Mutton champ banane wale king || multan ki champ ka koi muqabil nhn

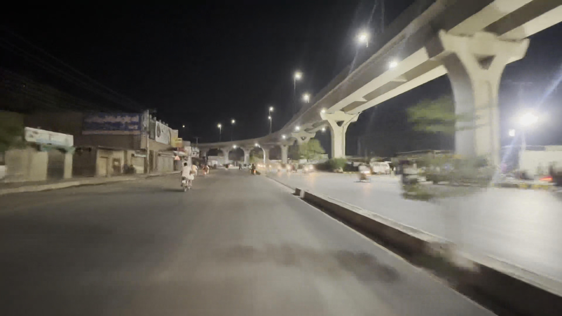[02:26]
अभी इस वक्त हम 9 नंबर चुंगी पर पहुंचे हुए हैं, मुल्तान चुंगी नंबर 9।